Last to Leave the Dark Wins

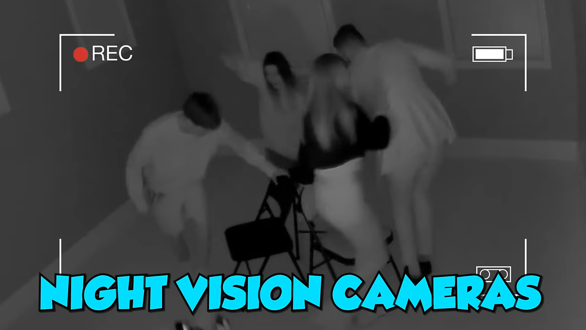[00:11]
I set up night vision cameras around the room to help capture this experience while I watched comfortably from my setup.
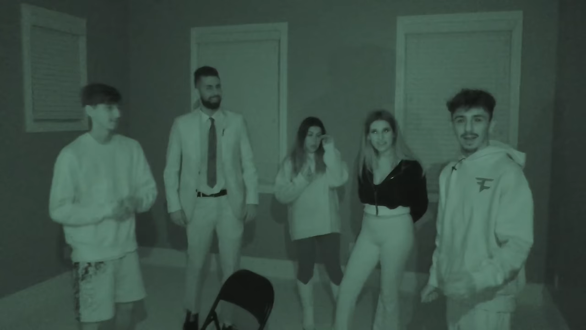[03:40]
I just wanted to show the viewers that you literally can't see anything in here.
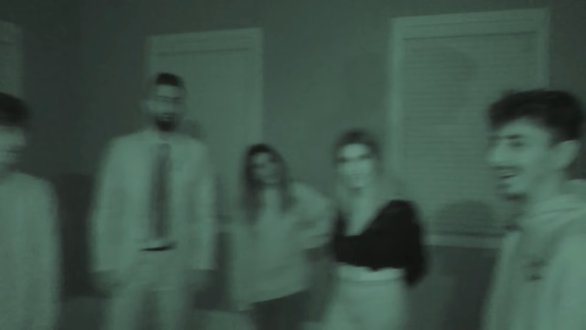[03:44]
Not a single thing. What's good, gang? You see me?
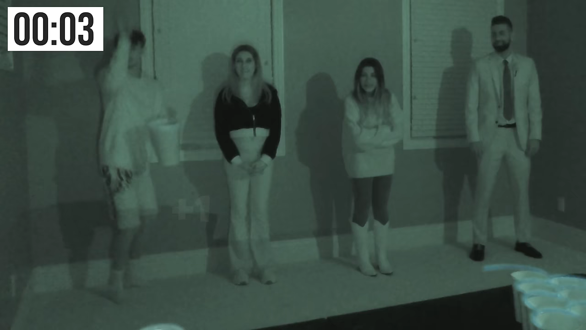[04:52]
Oh, there you go. All right, Noah. Good job. We'll count the balls after everyone goes. So, Kalen, it is your turn.
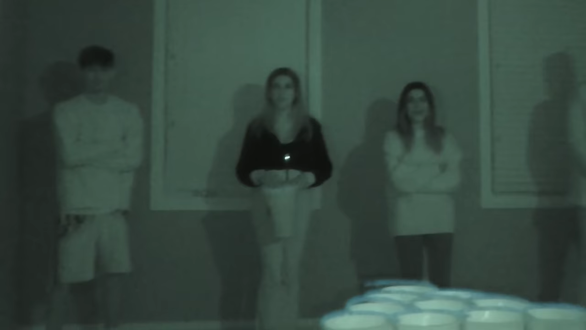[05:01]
Okay. Come on, Kalen.
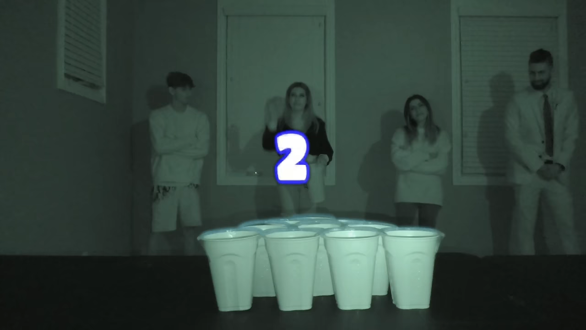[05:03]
In three, two, one, go. Oh. Oh. Oh. Okay. I can't see. I know. Oh. Oh, my God. Oh. Time. Guys, I have no idea, too. This is going to be a surprise when I go into the room, so I'm excited.
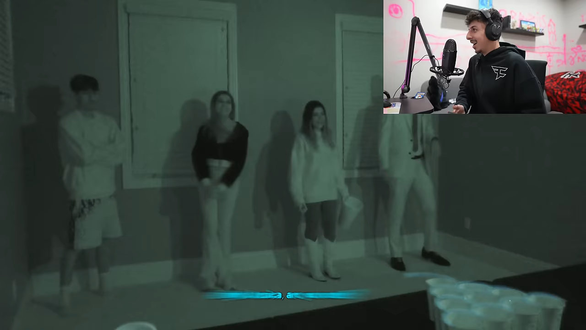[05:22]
All right, Jessica, are you ready? Yes. All right, Jessica, in three, two, one, go. Easy money. Oh, no.
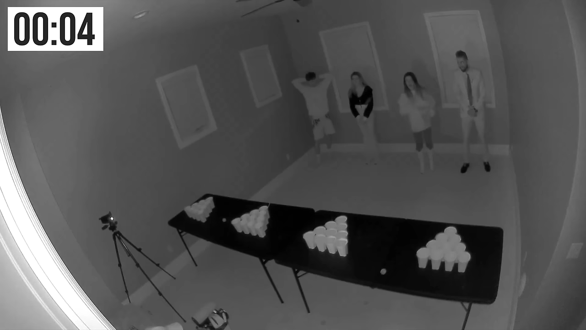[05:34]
Oh, yes. There you go. There you go. So crazy. Oh, s**t. Time.
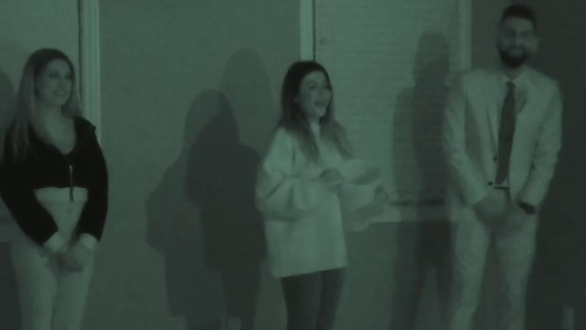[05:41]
Okay, I made one. Seems like she made at least one.
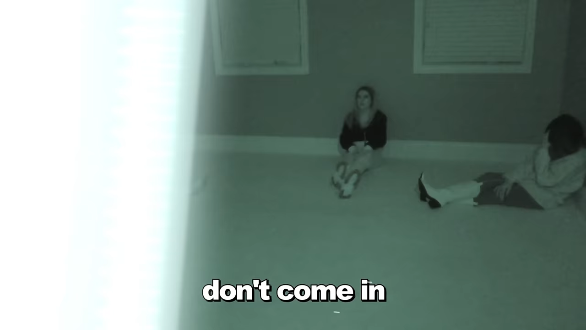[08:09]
You don't want to wet too much light in here. Come on. So as you can see, there's something in my hand.
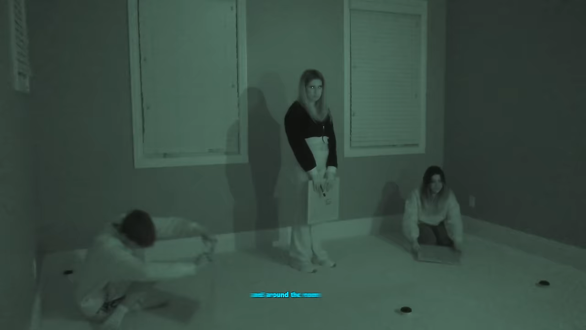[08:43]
And around the room, I have put 10 mystery buttons.
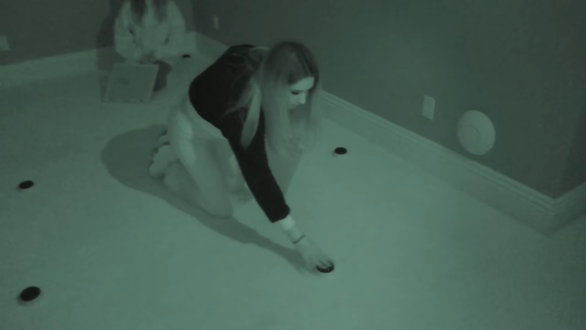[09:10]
Mushroom! Alright, Kaelin will be drawing a mushroom in the dark. Jessica, go for it. Oh, here we go.
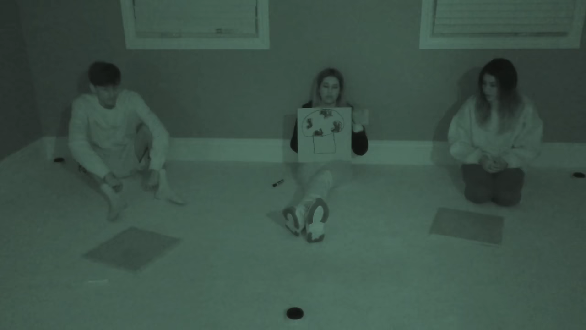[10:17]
No! Judge! Alright, guys. Got my night vision goggles on. I'm going there in the dark. Let's get it. Can you see?
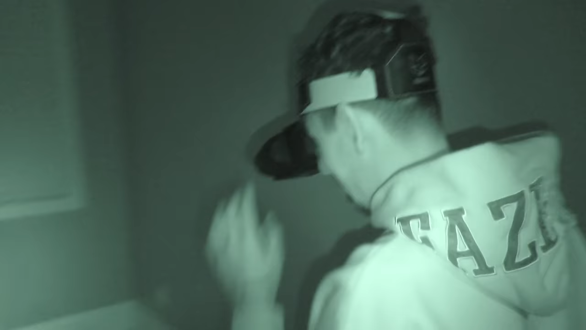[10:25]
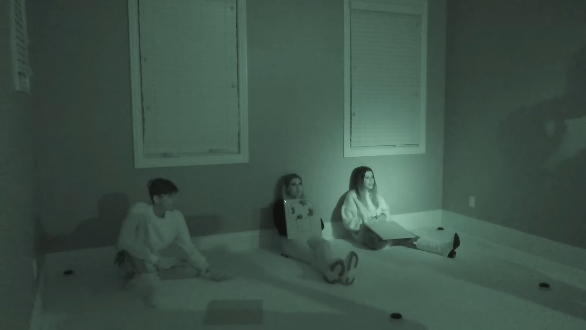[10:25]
I can definitely see you guys, which is crazy. That's a spec ops mission.
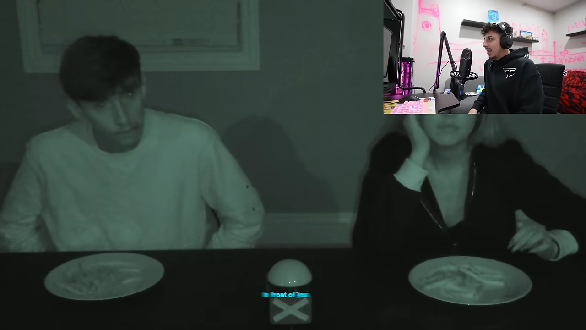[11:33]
In front of you, you have plates with the same food item on it.
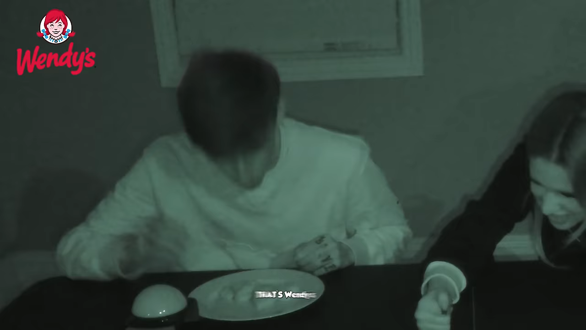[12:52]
That's Wendy's. Oh, he got it! Noah got it, bro!
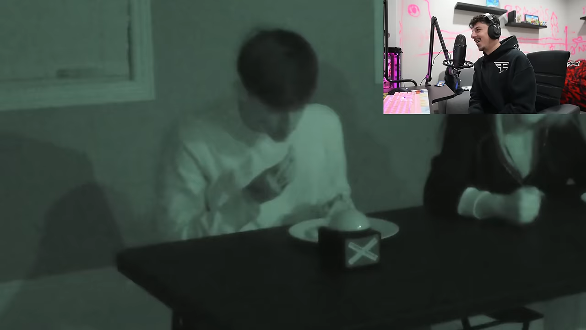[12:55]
Uh-huh. Dude, I actually want to go get the chicken nugget real quick. No problem.